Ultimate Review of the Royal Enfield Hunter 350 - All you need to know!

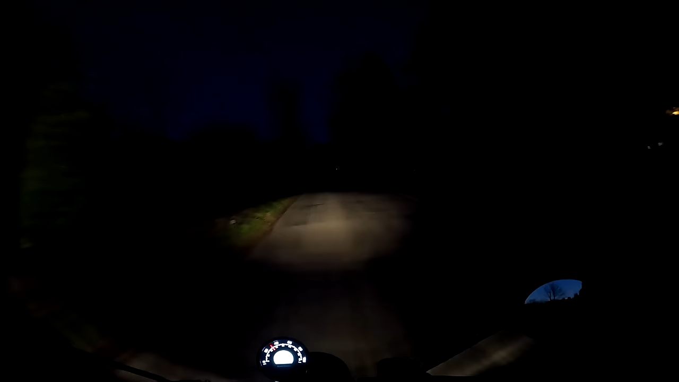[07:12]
pretty well at night here we are it's uh it is dark now it's not absolutely pitch black because I'm recording this in British summertime but it is pretty dark and this is on dip the uh GoPro never shows lights very well
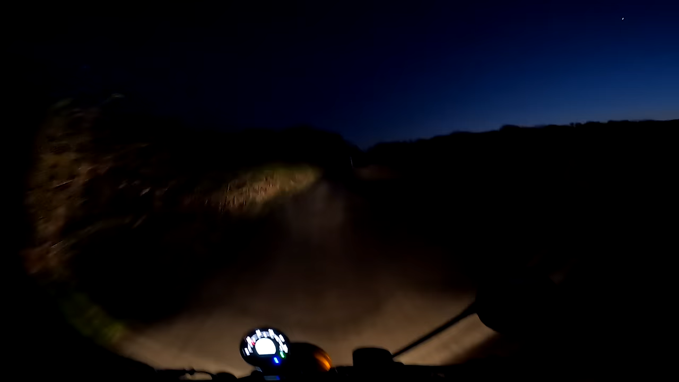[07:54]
old-fashioned halogens at night time look at this they work absolutely perfectly well I've had some cars with less good lights the only thing I would say is that rotary switch to go between full beam or high beam and dip is not that intuitive to use again if you rode the bike regularly you'd
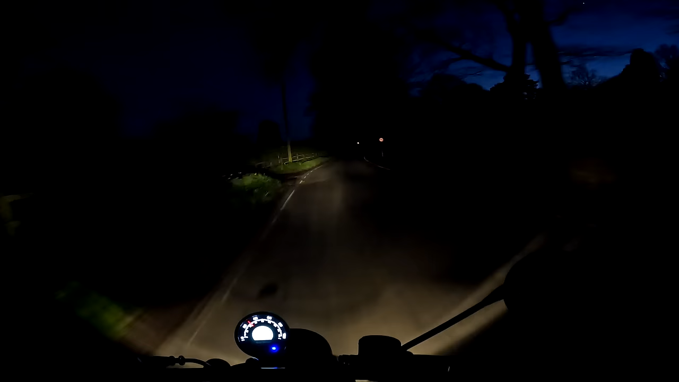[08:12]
get the hang of that but uh I'm not used to using a rotary switch for that if you go by the way if I go to dip now look and then I if I press that rotary switch all the way to the right I can flash the lights like that but anyway yeah the lights seem pretty good in terms of uh what else at night well you've got that dash which
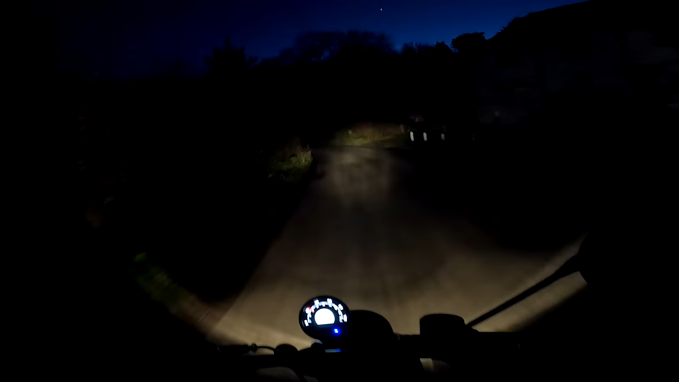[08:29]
is lit the same as it is during the day it's not too bright it's not dazzling anything like that so uh yeah overall it's uh seems pretty good to ride at night there's nothing wrong with the lights switch gears not lit but you wouldn't expect that and it's not
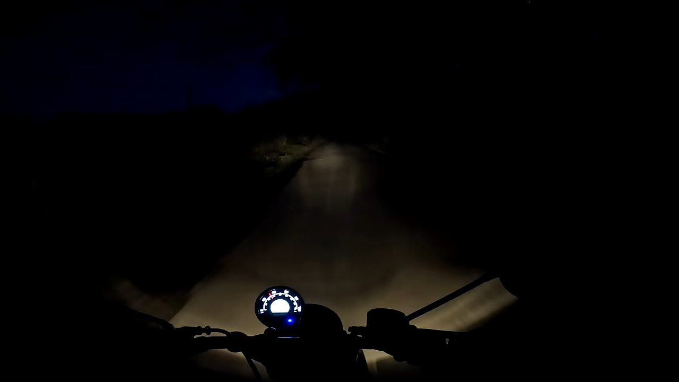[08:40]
very complicated switch gear anyway but uh yeah lights seem pretty good so for me the hunter really is